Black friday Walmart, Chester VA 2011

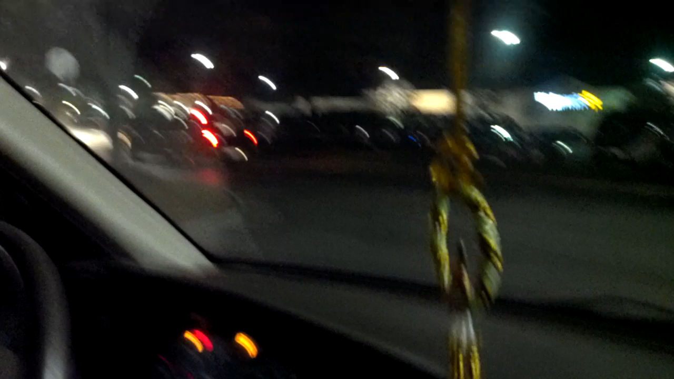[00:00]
Okay, for amusement purposes, we are at Walmart at 5 to 10 in Chester, Virginia. And if you don't believe it,